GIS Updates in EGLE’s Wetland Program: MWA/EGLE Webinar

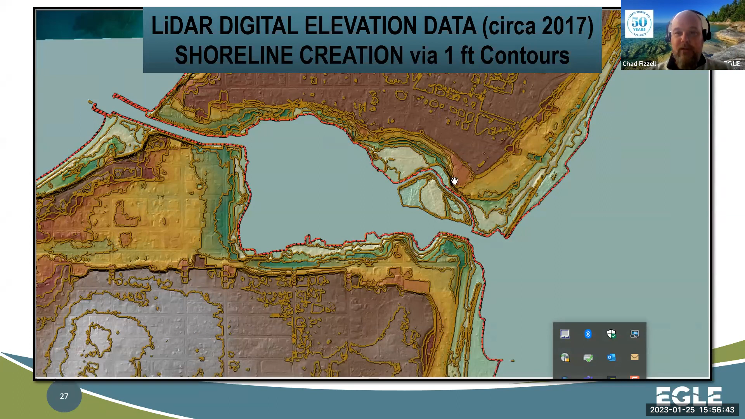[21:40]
And then the goal became, okay, well, which one of those contours best represents that land-water interface? And you can see visually essentially how that looks. So now I have one line that goes all the way around the 35 miles or so of Lake Charlebois that sort of defines that boundary.